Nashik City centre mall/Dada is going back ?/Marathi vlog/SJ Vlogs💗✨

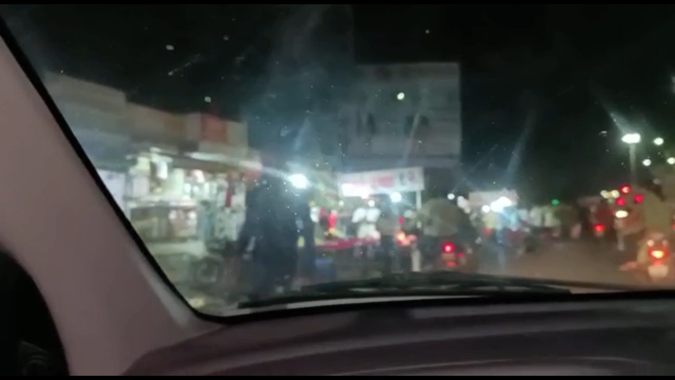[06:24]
आणि हा जो एरिया आहे पेठे स्कूल आहे तर इथे थोडा भाजीपाला मध्ये लेनमध्ये थोडा महाग भेटतो बट चांगला असतो तो पण तुम्हाला जर नॉनव्हेज प्रेमी असाल तर नॉनव्हेजचे पण दुकानं आहेत फोन कवर
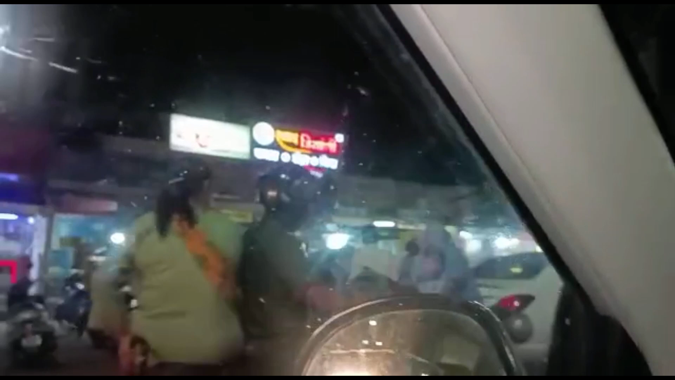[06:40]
एक्सेट्रा एक्सेट्रा बिर्याणी शॉप अजून ते तुझं कुठे गेलं ग
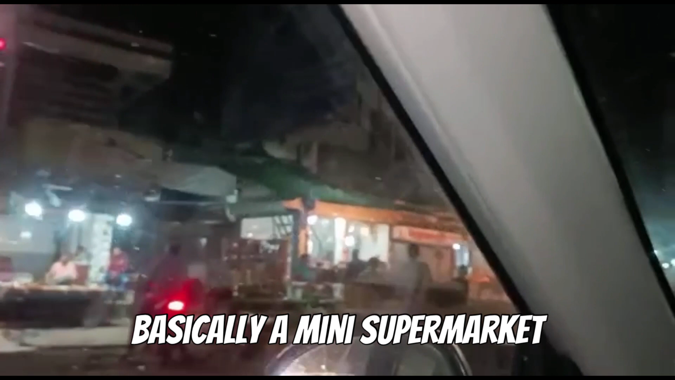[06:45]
हा मिनी शॉपिंग सेंटर तुम्ही म्हणू शकता कारण की सगळंच आहे तुम्हाला जे पाहिजे ते खाण्यापासून